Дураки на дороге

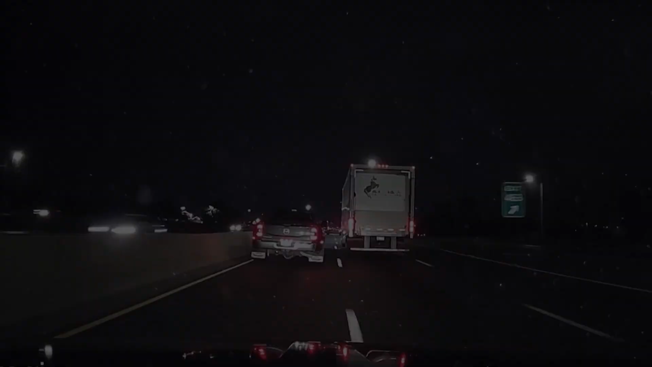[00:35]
Этот дурак решил тормозить сразу на двух полосах, на одной из которых ехал грузовик.